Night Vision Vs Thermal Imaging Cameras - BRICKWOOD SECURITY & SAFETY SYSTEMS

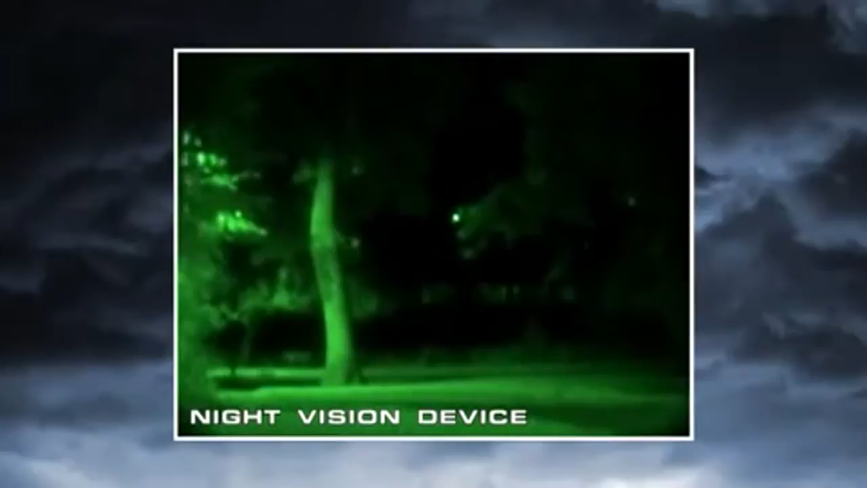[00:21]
Unfortunately, magnifying the amount of light in an image is only part of the solution to true night vision. The critical element they don't address is visible image contrast.
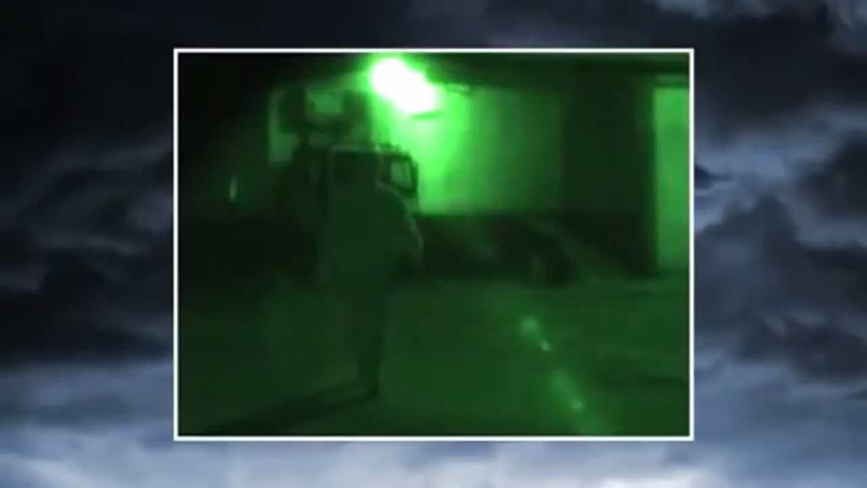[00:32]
When a target is brighter than its surroundings, it has good visual contrast and is easy to see. When a target doesn't have good visual contrast, you can't distinguish it from its surroundings.
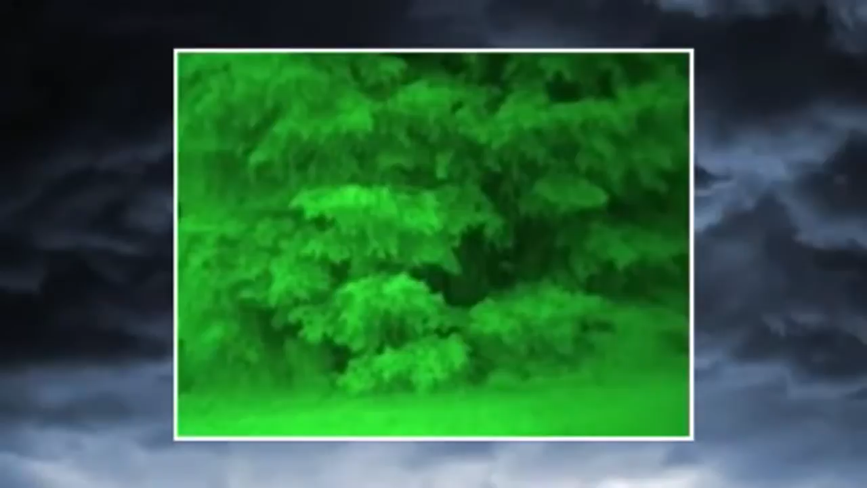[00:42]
No night vision scope can reveal contrast that's just not there. Thermal cameras see heat, not light.
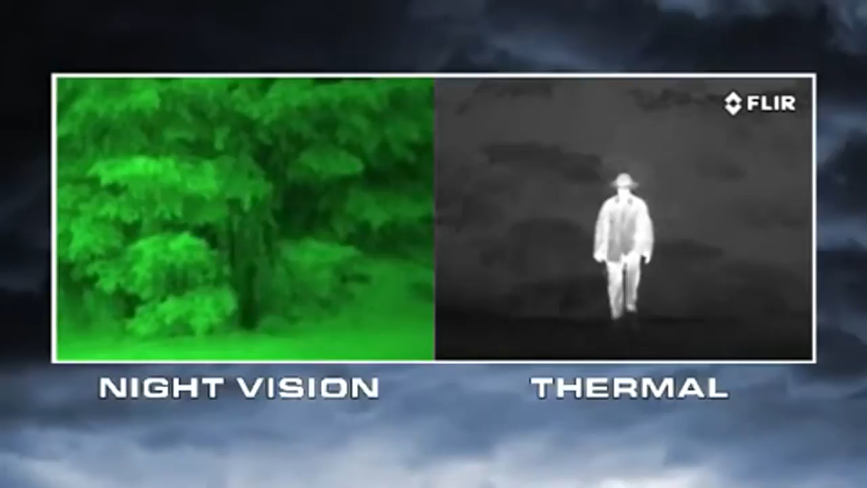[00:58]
Everything on Earth gives off heat, and things like people, animals,
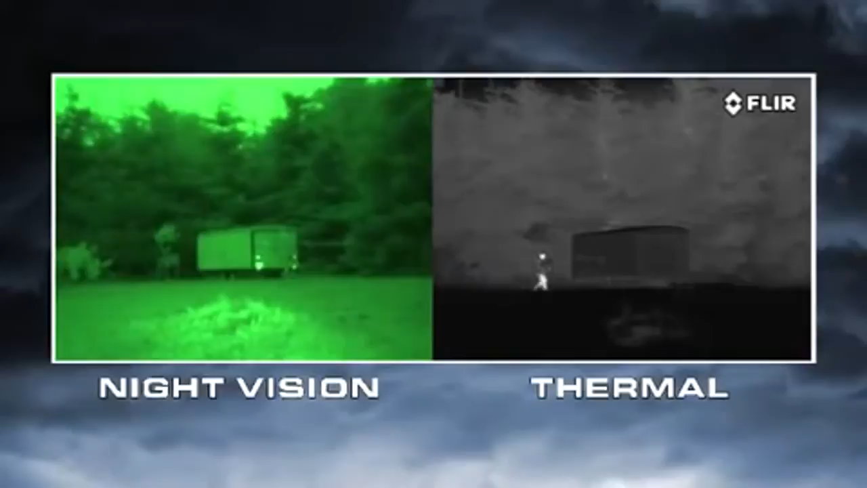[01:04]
and car engines generate lots of heat, so they're easy to see, even through camouflage. Atmospheric conditions like smoke, rain, or fog reflect light, making night vision goggles and scopes even less effective. But thermal cameras see through these obscurances clearly.
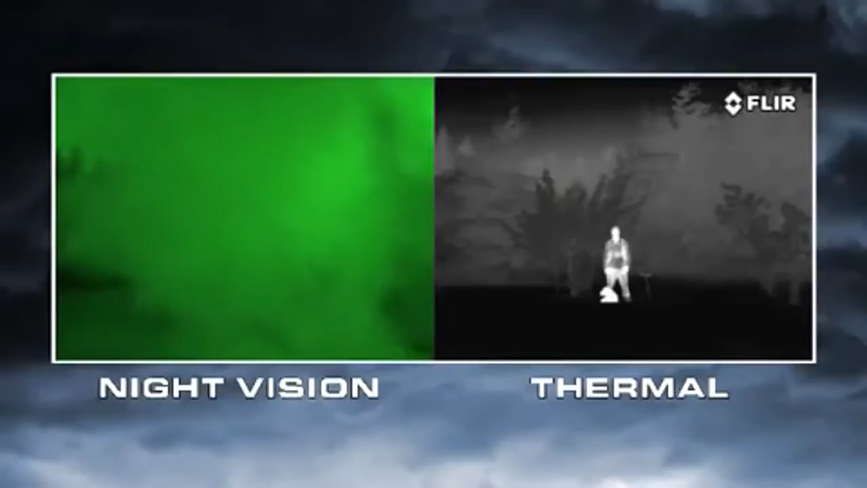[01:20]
Night vision goggles and scopes also need to have the right amount of light to work well.
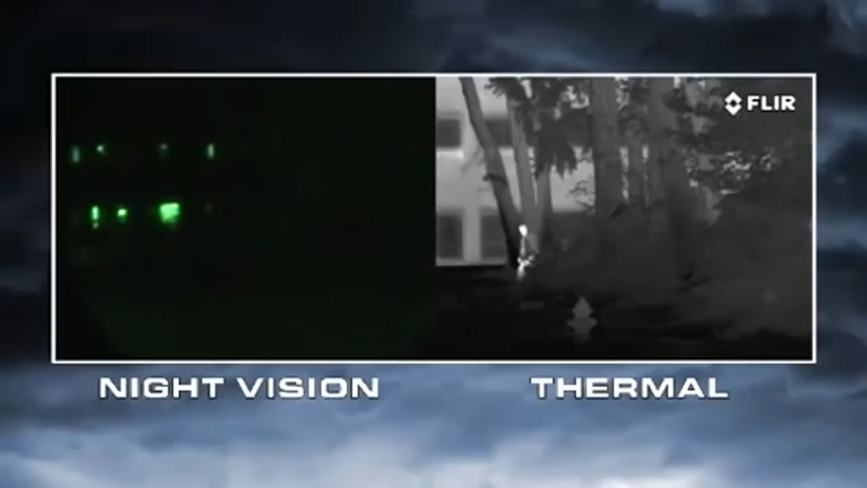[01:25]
If light levels are too low, like in rural areas,
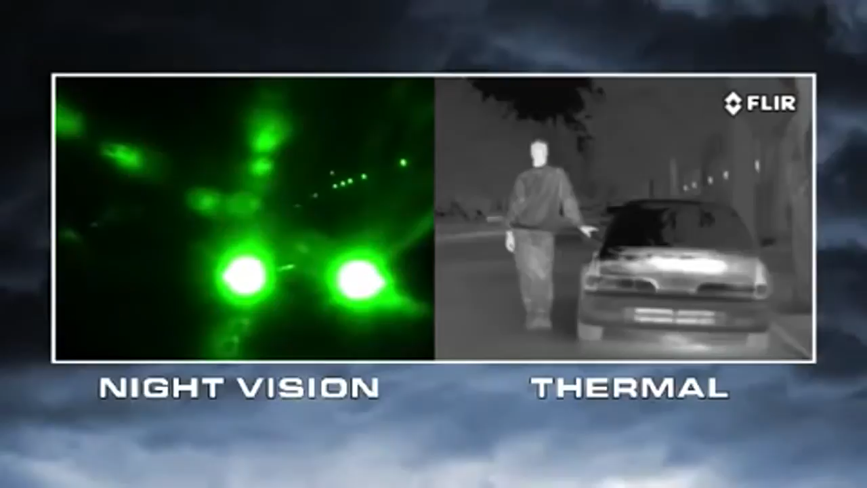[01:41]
Thermal cameras have none of these limitations. That's why airborne law enforcement units and special operations forces around the world choose FLIR when they need to see hard-to-find targets at night.